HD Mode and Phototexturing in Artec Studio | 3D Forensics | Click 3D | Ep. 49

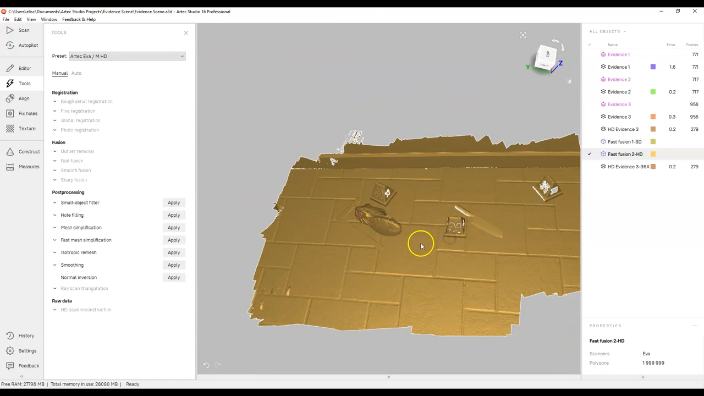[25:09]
is I'm gonna process this one you know what I might even simplify it again because
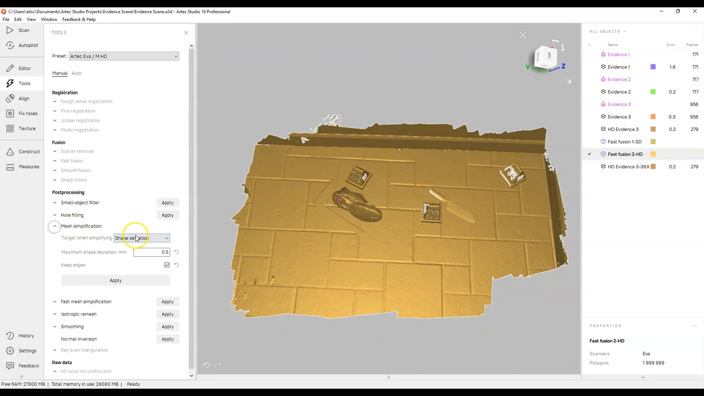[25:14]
for this one I don't need I'm not really interested in the small details that are on the
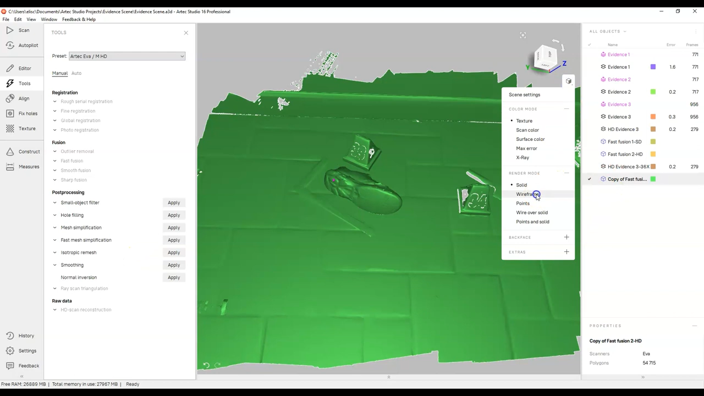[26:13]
wireframe you see some big big jumps it's made here okay but that's okay it's gonna speed up
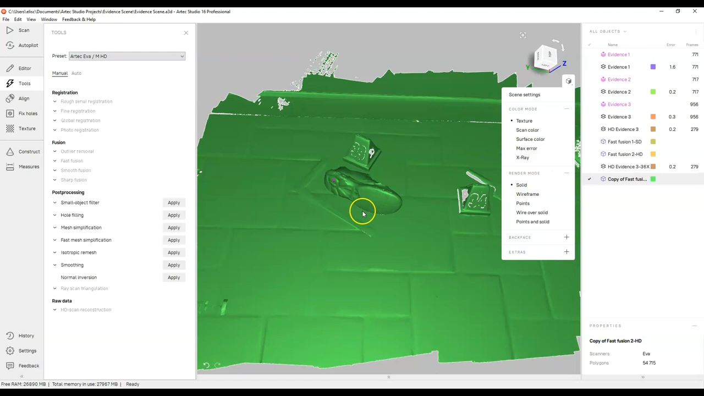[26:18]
the photo texturing I'm fine with that let's see what happens so I'm gonna jump right over to texture
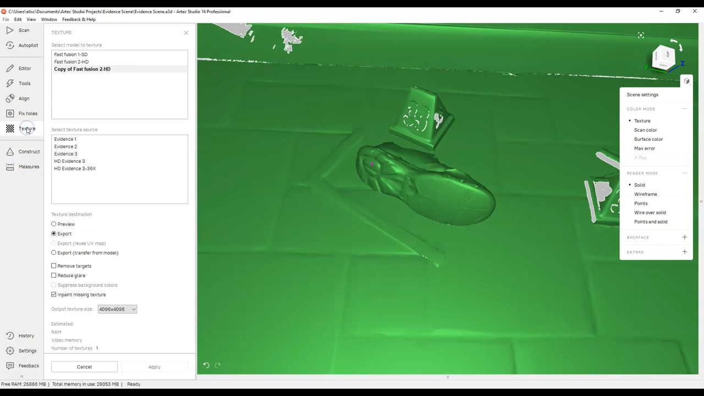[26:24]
click on that and this is the scan that we're gonna be working on it's the simplified scan here and then we have to say or figure
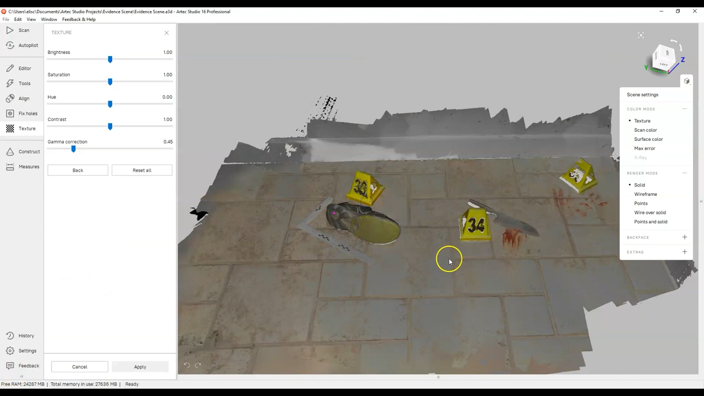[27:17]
now done and you can see that we have color back here and where we have these blood stains
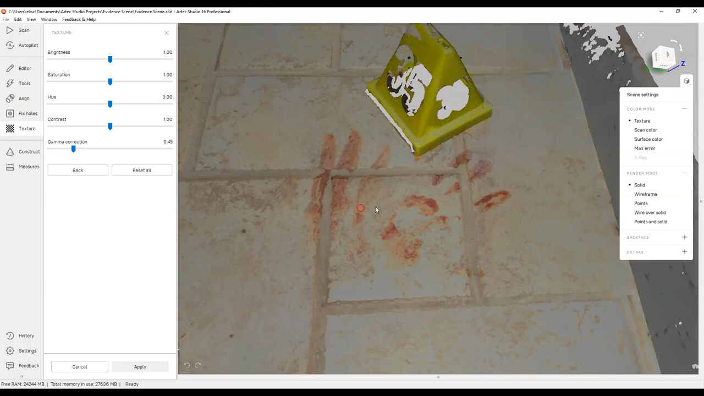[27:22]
and such right it's looking a little bit washed out but
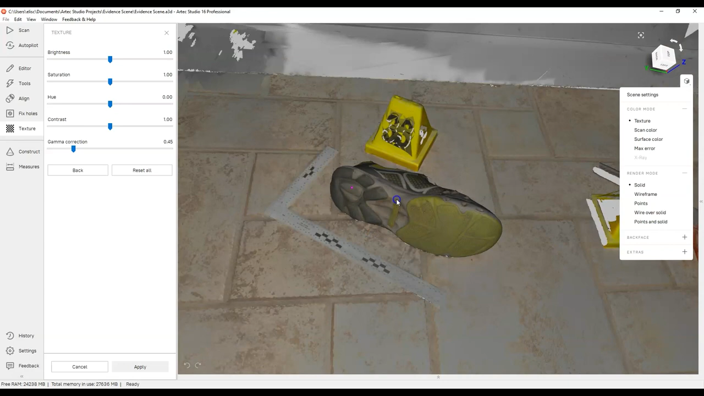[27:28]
and I can see here where it's like bright there could be some flash some stuff going on from the flash
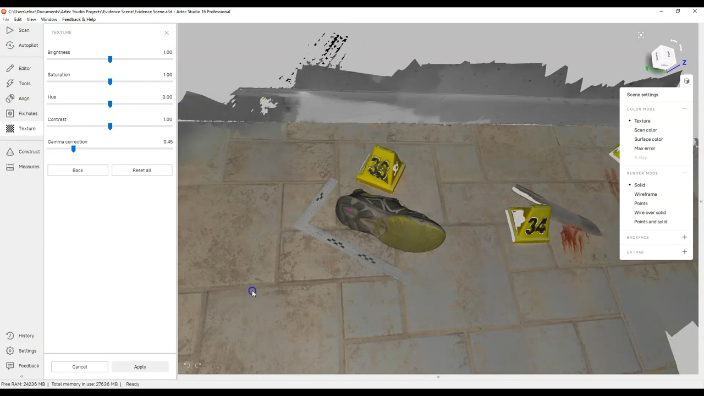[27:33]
from the the scanner itself now there's some things we can do here right it gives us some adjustments saturation you know on color hue contrast we can get a little bit more contrast
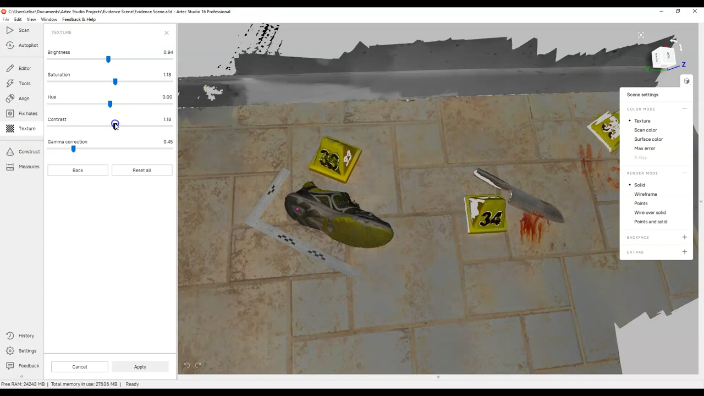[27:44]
there if we want and then there's even like some some gamma correction but you know it's not too
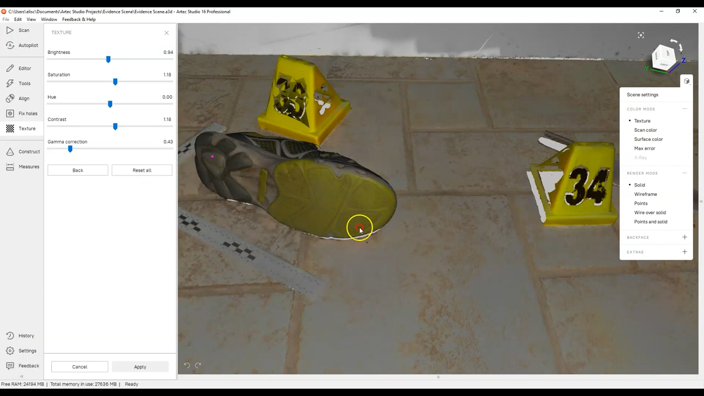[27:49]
bad but you can see it's a little washed out and I think a lot of it has to do with the fact that I was kind of close
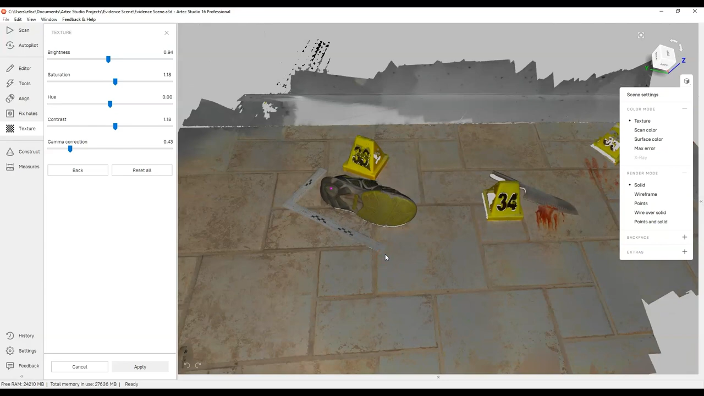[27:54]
there's a flash there it is what it is so on the edges here it's filled in some
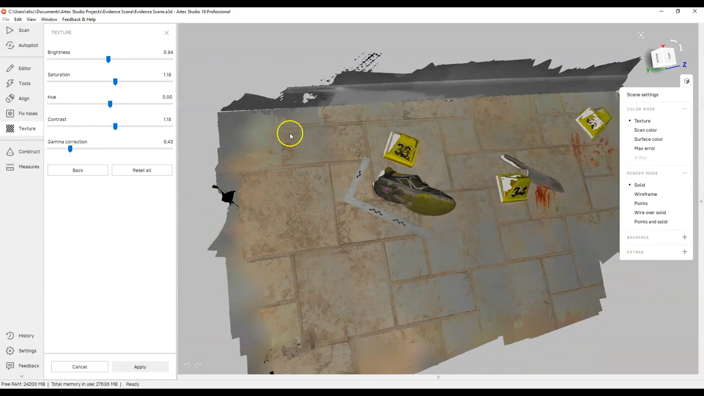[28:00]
things so that's not going to be an accurate representation of the color but this part here okay not too bad so let's apply this right now there's some tweaks and stuff that we can make
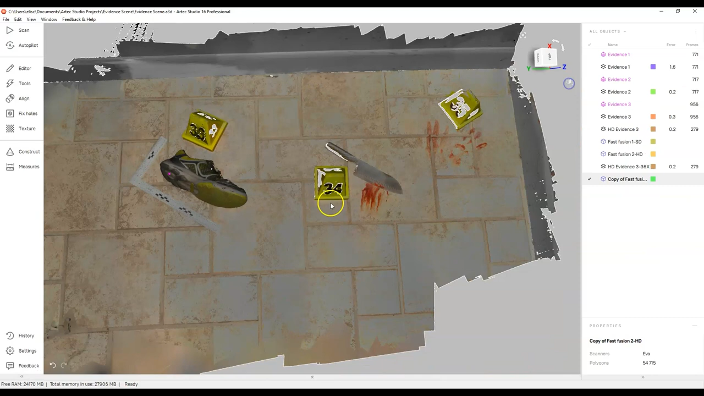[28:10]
but that's what we had with just the scan photos now what we want to do though is we want to run the photo texturing and so for that what we need to do is go back up to the top and we want to go into import and we're gonna need import photos now I've got this set up already so
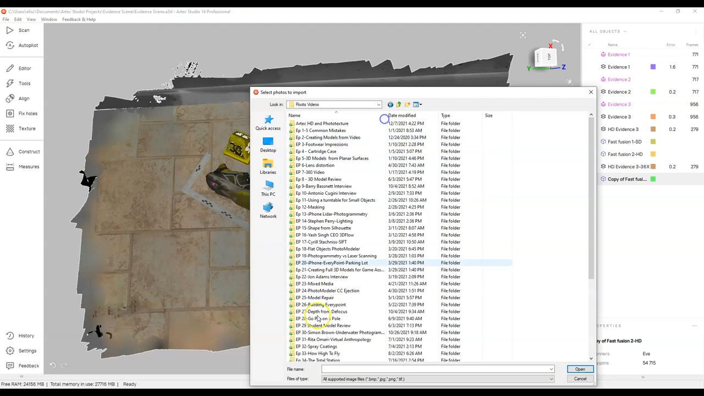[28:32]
I've got this already here for our tech photos Nikon d7100 and I'm
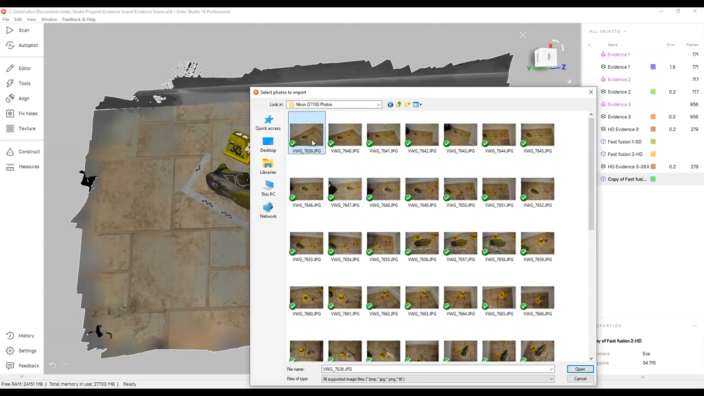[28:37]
just gonna select them all and then go open okay so they are just progressing here they're opening pretty quick
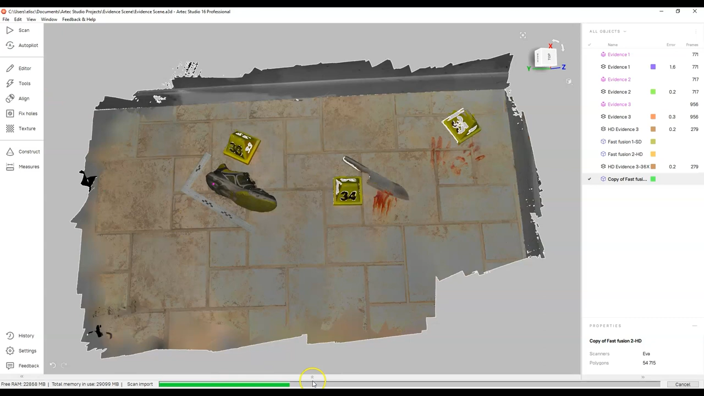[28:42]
and once that's done then we're gonna go back and we are gonna get those aligned now I'm not sure what I'm gonna get here
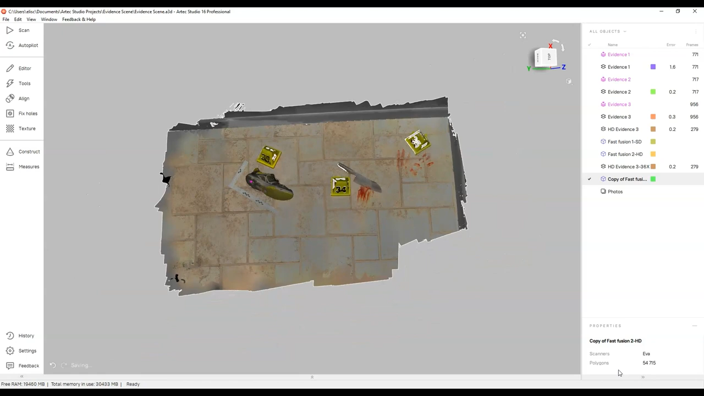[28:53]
so okay that's in it's got the photos in so now you'll see that I have a an object here that's called photos that contains all the photographs now actually
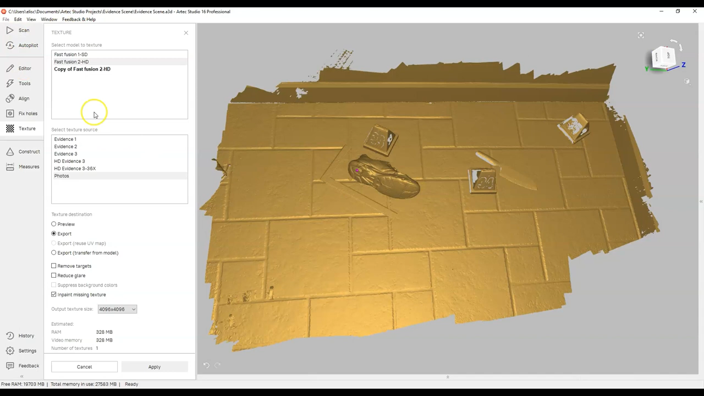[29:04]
know what I can do let me back out of this for a second and I'm gonna make a copy of this one right here just so we're comparing the exact same thing I'm gonna duplicate this and so this
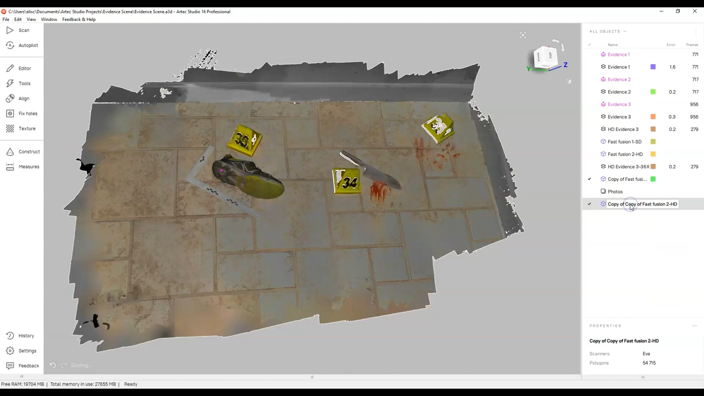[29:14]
is the copy and on this one here the copy of copy that's not confusing right here this copy of copy I'm going to use the photos on there so copy of the copy and then photos so I've got these selected here and I'm gonna do the same thing now but first things first I need to align these photos so that's not ready to go yet so I think I'm jumping ahead of where I need to be
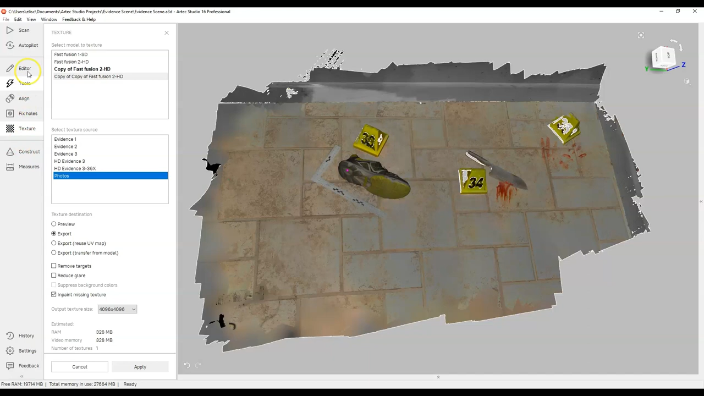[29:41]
so what I need to do is just select the photos here and basically up in the registration if I come down here I have this right now what I'm gonna do is
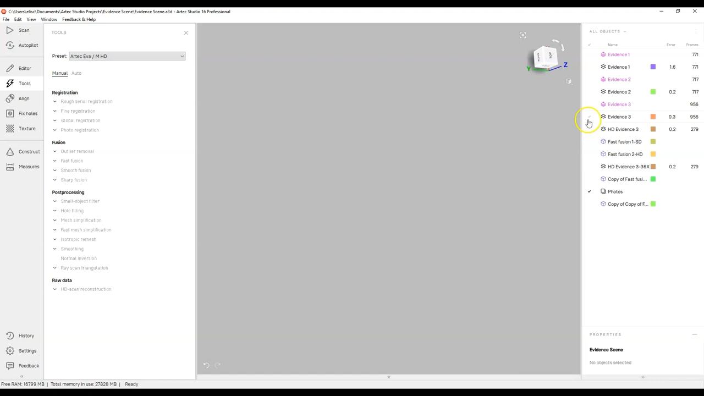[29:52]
select all of my HD scans the standard scan I've got the photos and I believe I have to also select well I can I think I can select this one right here which is the copy which is the
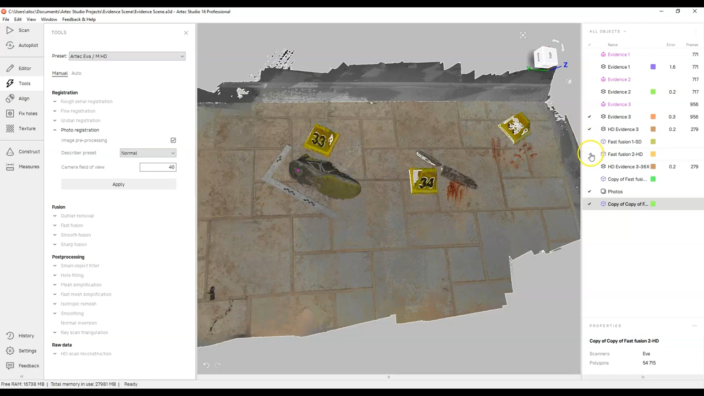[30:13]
one that it will align to or whatever I think I could probably even align it to the the HD one and then apply it here afterwards so let me start with this here and here I've got the photo registration so I'm just going to use the defaults and it's recognized that the well actually I don't think it has actually it's hasn't figured out what the this should be an 18 millimeter lens so for some reason that's incorrect and I'm not sure why so let me click on that and well let me hit apply and let
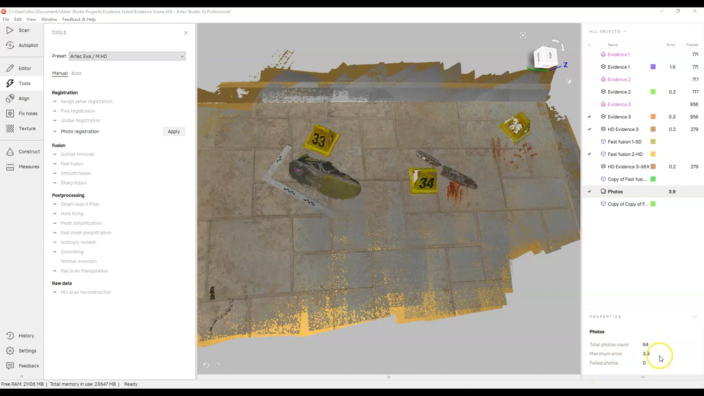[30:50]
me see what happens here let's see what happens okay so it says that the total photo count here is 64 maximum errors 3.9 and failed photos are zero so that's a good sign that means that everything has come together and I should be in a pretty good situation so now what I'm going to do is
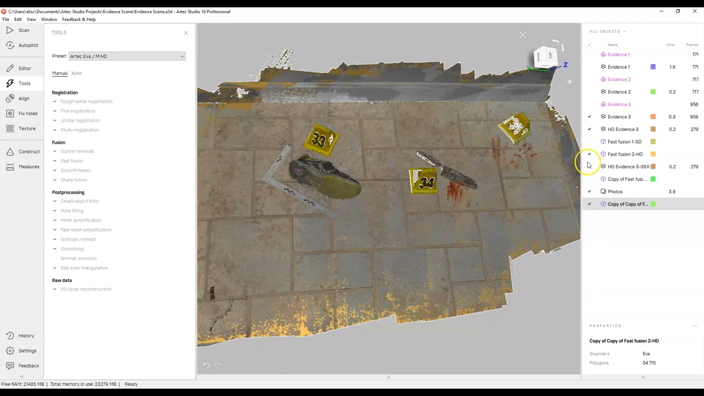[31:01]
I'm just going to shut off everything and I'm only going to leave on the items here so this is the one this is the copy so I want to retexture this one with the photos so now
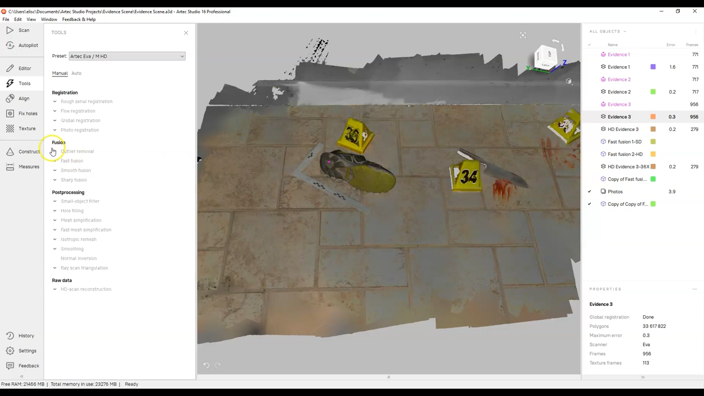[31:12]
I can go to the textures and I can go to copy that's what I want to handle here and I'm going to use photos and now I can run this here so I'm just going to go ahead and go apply
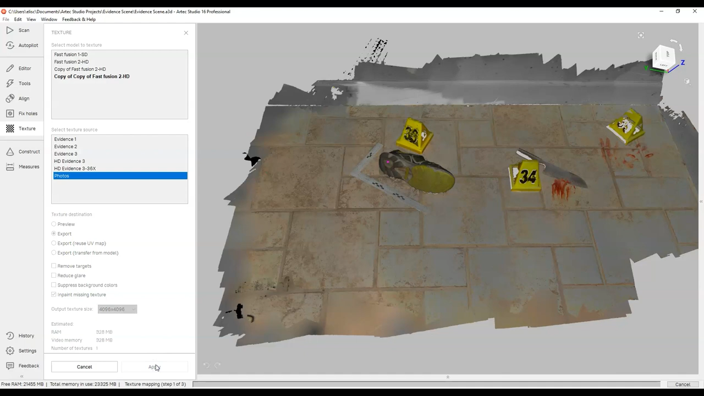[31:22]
and let this cook and once it's done we'll come back and we'll have a look and see if there is a difference in the photo textures okay so
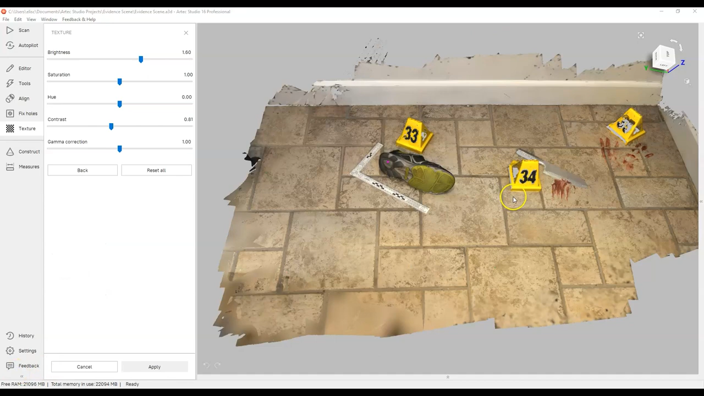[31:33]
now we've got the photos applied here and if you have a look